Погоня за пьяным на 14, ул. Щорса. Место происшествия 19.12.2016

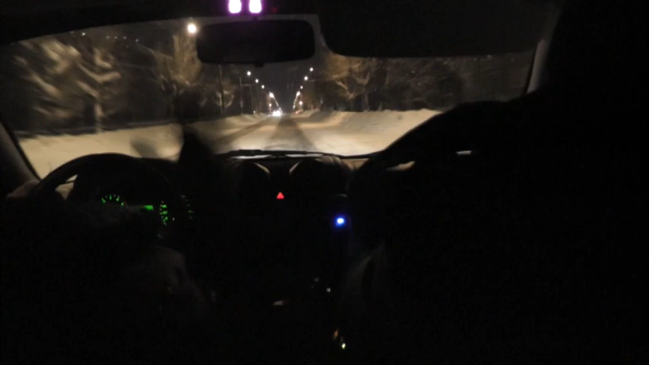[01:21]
Водитель поехал по небольшим улицам. Видимо, посчитал, что так он не привлечет внимания сотрудников ДПС. Судя по всему, водитель 14-й был настолько пьян, что не заметил преследования активистов и очевидцев.
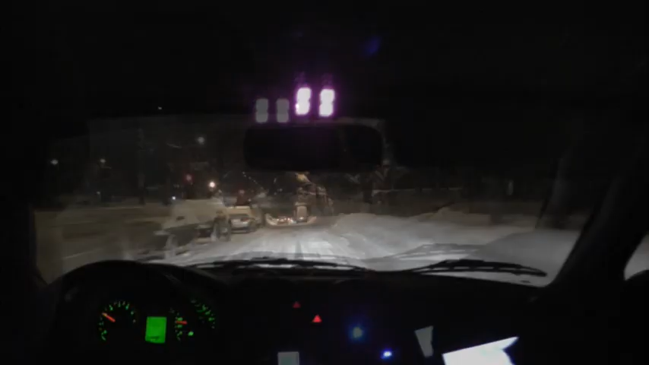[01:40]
А, ну так он тихонечко едет, мы видим вереница машин за тобой, да?
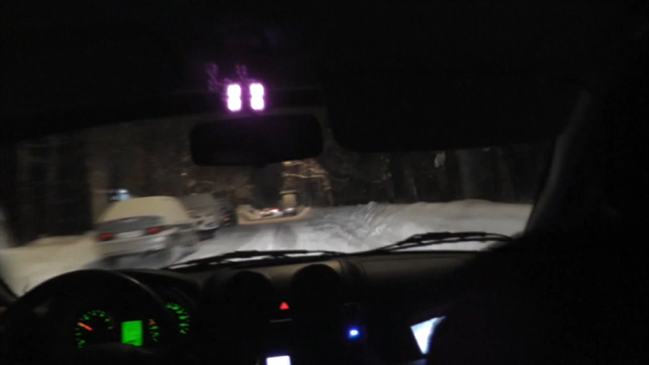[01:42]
Очень тихонечко, хорошо. Как видно, лихач не ускорялся, но и останавливаться по требованию инспекторов не спешил.